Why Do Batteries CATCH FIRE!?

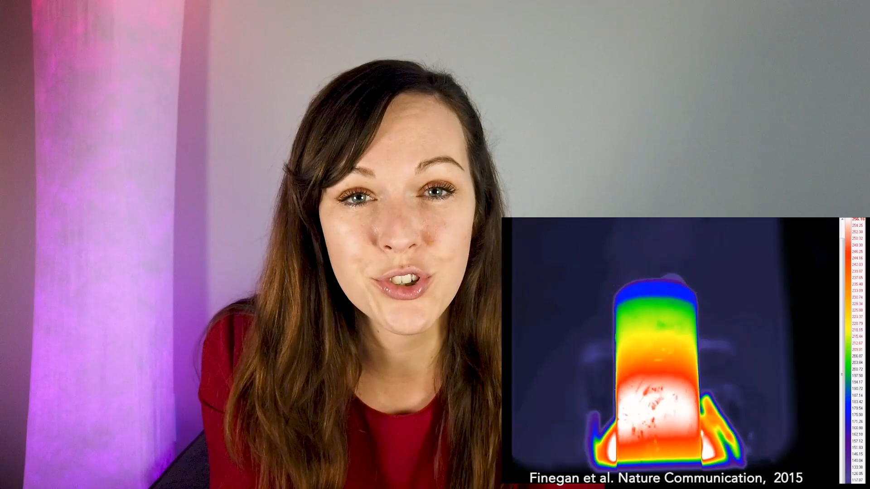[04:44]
I really like to show this example of Finnegan et al where they triggered a cylindrical cell into a thermal runaway and you can really see this two hot gas streams and also particles ejected from the cell under this abusive condition.